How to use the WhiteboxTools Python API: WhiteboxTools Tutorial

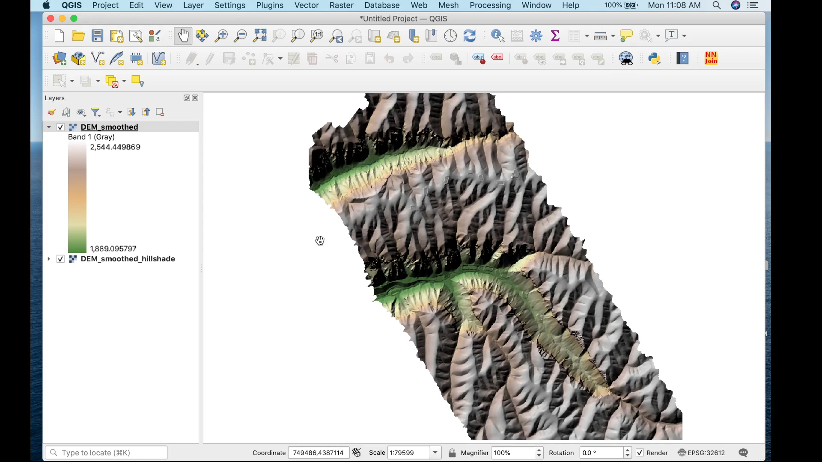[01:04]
Specifically, it's for a location in Colorado, Grand Junction. And we've used this DM before, but I just wanted to show you it. Now let's head over to VS Studio code.
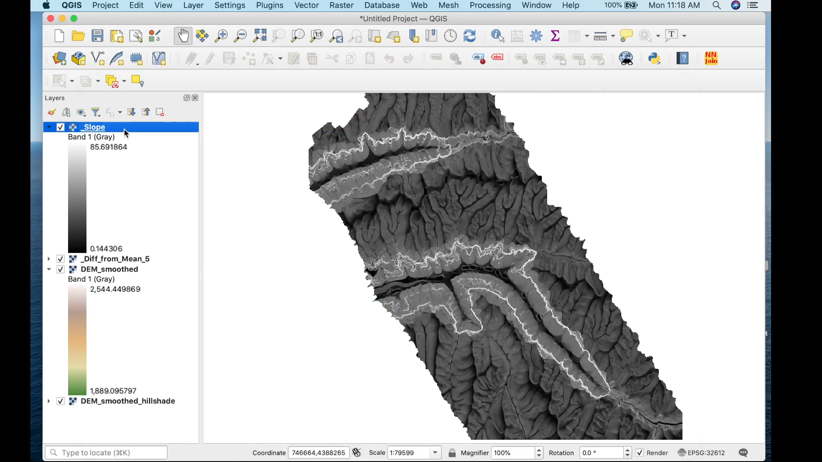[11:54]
Let's actually set it to a better color.
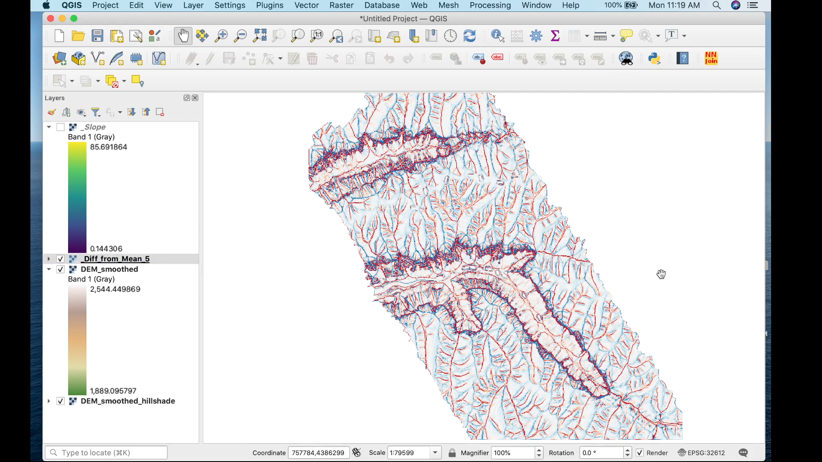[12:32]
And here we have our difference for mean with a filter size of three by three. So that was just a quick short tutorial on how to use the white box tools API in Python to
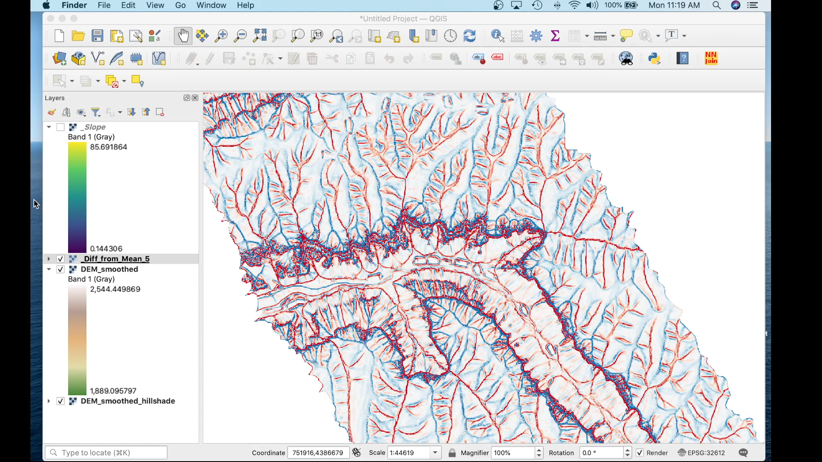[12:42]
extract the tools from white box, the white box tools library.